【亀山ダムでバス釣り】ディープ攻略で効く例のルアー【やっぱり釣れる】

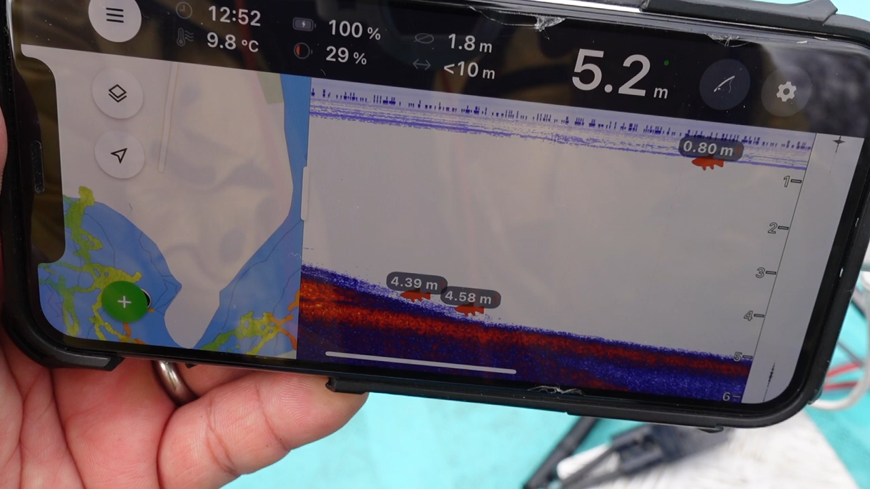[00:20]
On screen: depth 5.2 m, water 9.8°C
6mに落ち込んでいくところをね何回も何回も入り直してガガガガガーンいわゆるこういう椿元ボートのね真ん前
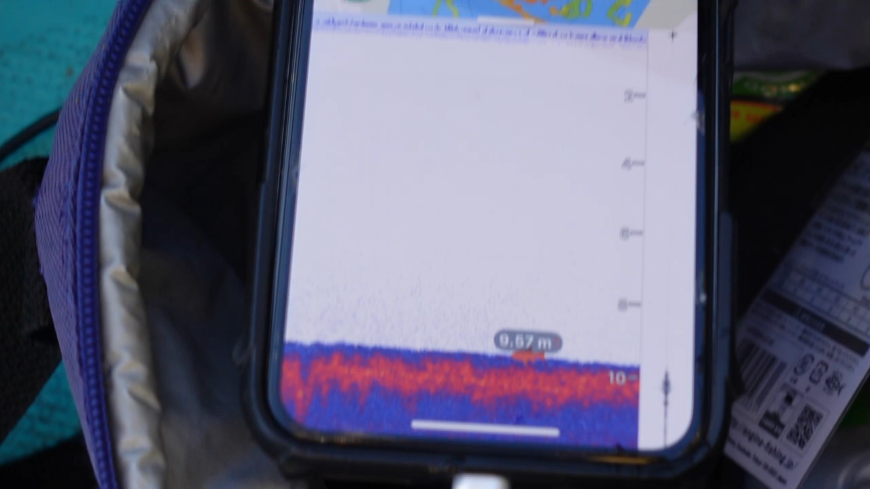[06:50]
6mそこの方にねなんかちょいちょい写っておりますがねこんな感じで